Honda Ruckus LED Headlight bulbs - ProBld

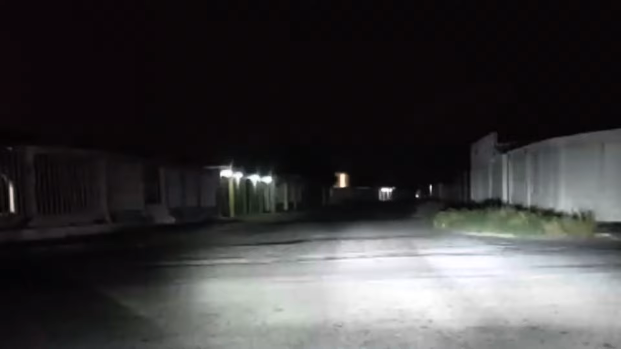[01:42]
And here's a little sample of what you get with the dual megas. You can run this in an 11-pole setup, but if you're in an idle for like 15 minutes, you're going to see a voltage drop.